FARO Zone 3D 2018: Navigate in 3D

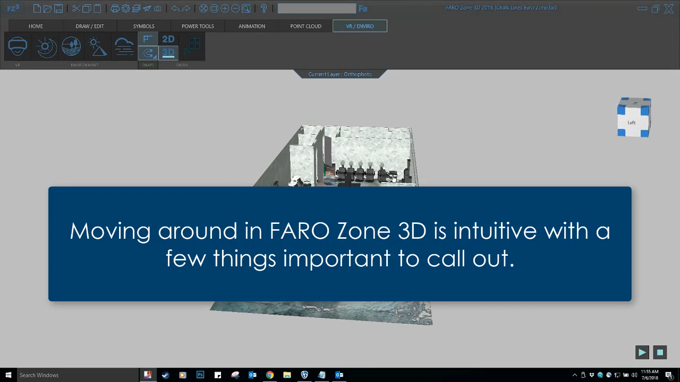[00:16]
Moving around in Ferrozone 3D is intuitive with a few things important to call out.
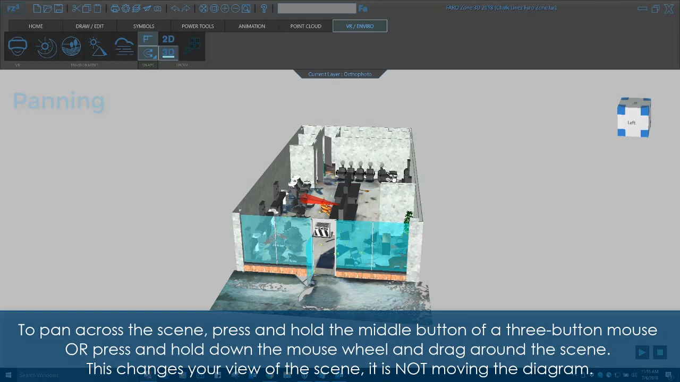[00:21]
To pan across the scene, press and hold the middle button of a three-button mouse, or press and hold down the mouse wheel and drag around the scene.
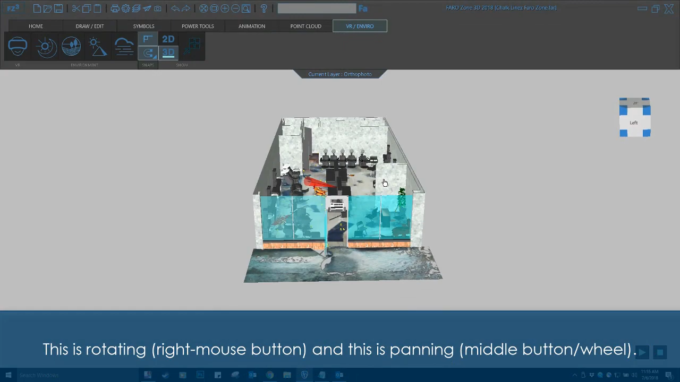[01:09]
This is rotating, right mouse button, and this is panning, middle button wheel.
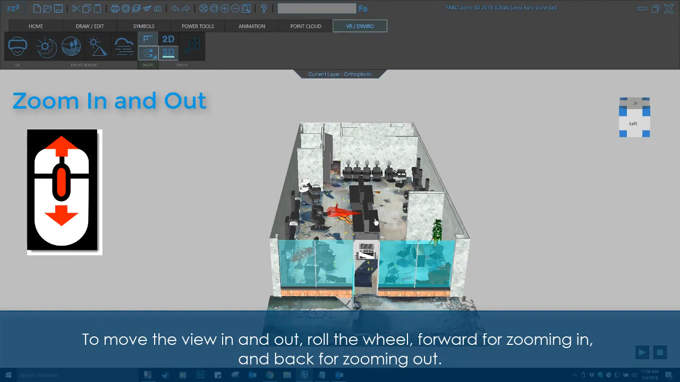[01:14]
To move the view in and out, roll the wheel, forward for zooming in and back for zooming out.
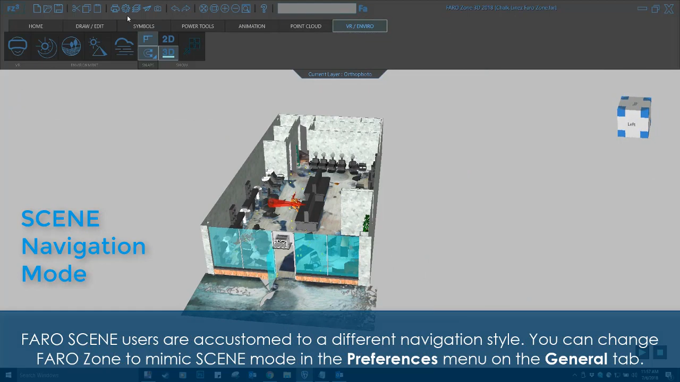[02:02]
Farrow scene users are accustomed to a different navigation style. You can change Farrow Zone to mimic scene
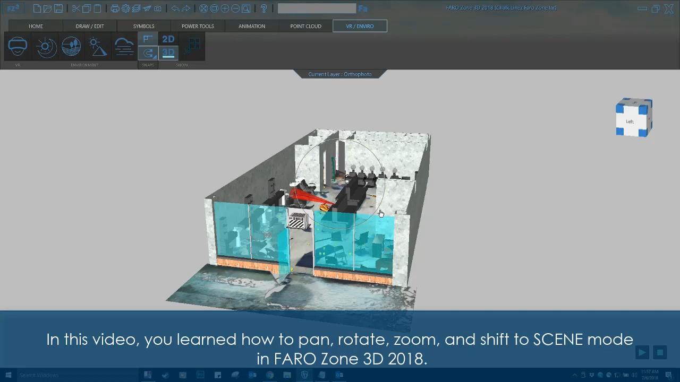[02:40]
In this video, you learned how to pan, rotate, zoom, and shift to scene mode in Farrow Zone 3D 2018.